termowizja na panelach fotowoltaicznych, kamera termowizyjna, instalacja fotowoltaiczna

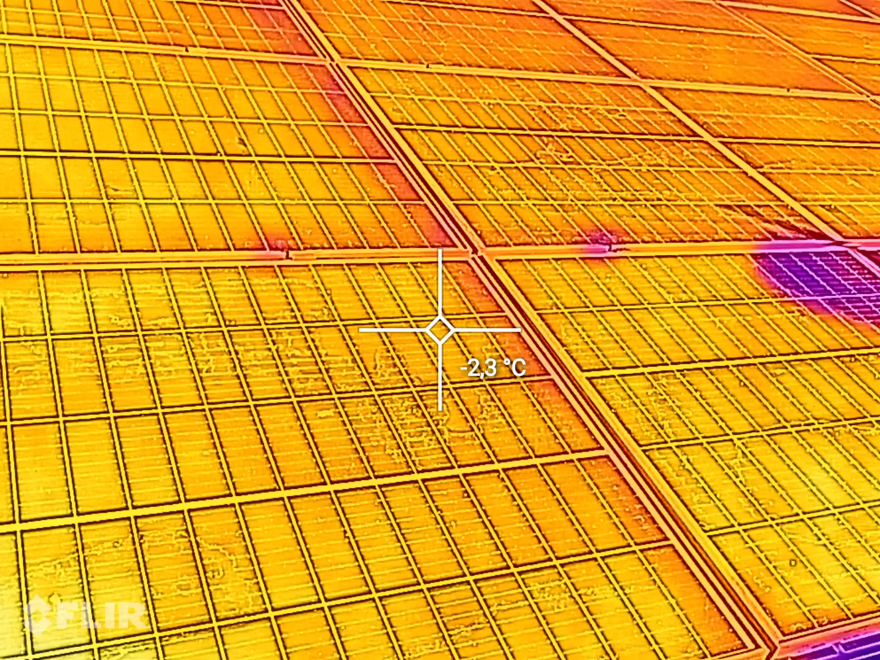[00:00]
On screen: spot -2.3°C
Tu jeszcze akurat nagranie z termowizji.
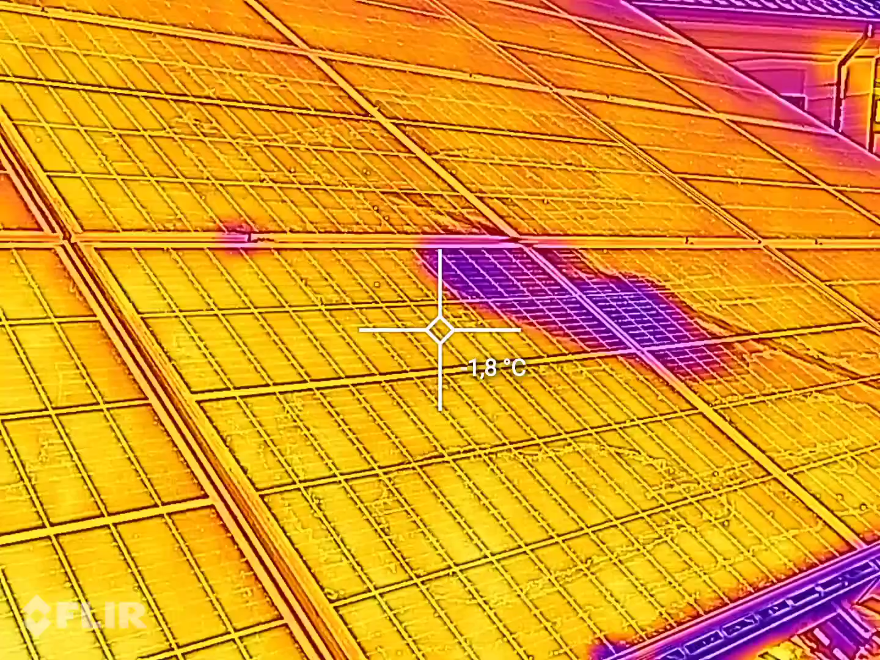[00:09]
On screen: spot 1.8°C
Jedziemy do tego akurat cieplejszego miejsca.
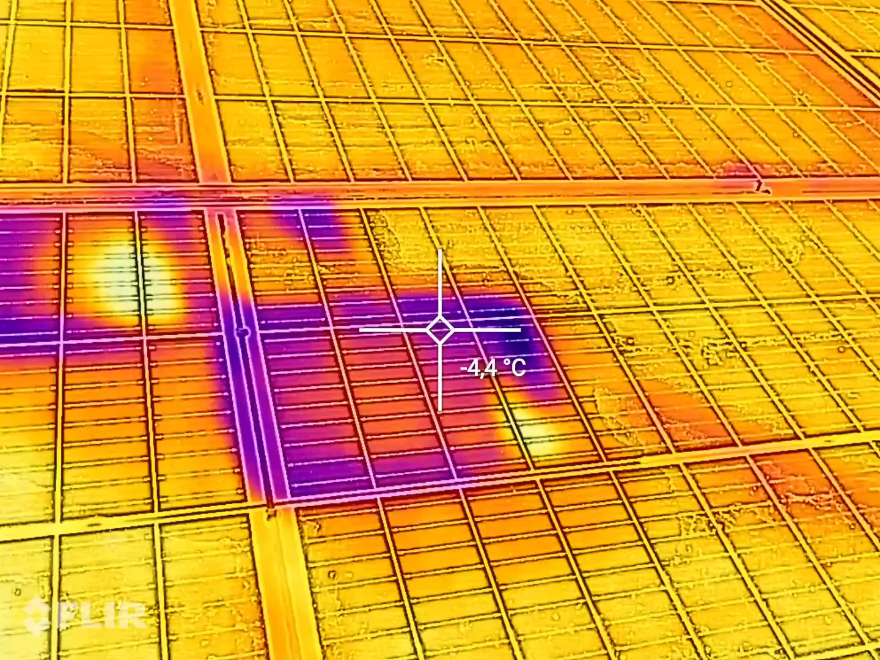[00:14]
Mamy już na plusie. Znowu minus. Jest 2 stopnie na plusie.